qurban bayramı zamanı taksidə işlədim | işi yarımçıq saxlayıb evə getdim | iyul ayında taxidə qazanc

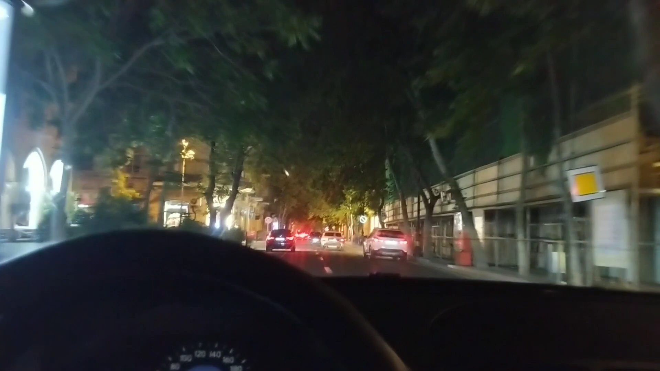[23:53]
Baxın da, yəni bazar günüdür. Heç yerdə də probka olmayan da şəhərdə probka olurdu. Baxın, Svetoborda cəmi 3 dənə maşın var.